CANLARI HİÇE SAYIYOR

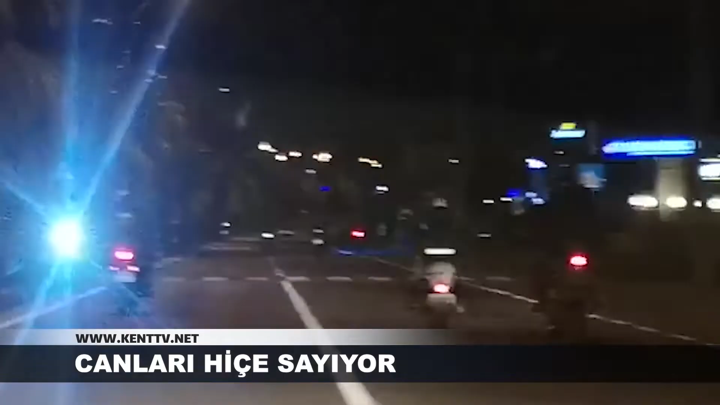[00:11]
tehlikeye düşüren motosikletli gruplardan biri bir vatandaş tarafından cep telefonuyla görüntülendi. Gece saatlerinde Bodrum Turgut Reis Karayolu'nda abartılı egzozlu ve plakasız motosikletleriyle çevreye rahatsızlık vererek hem kendi canlarını hem de diğer sürücülerin hayatlarını tehlikeye sokan ve motosikletli çete olarak adlandırılan grup önceki gece bir vatandaş tarafından cep telefonuyla görüntülendi.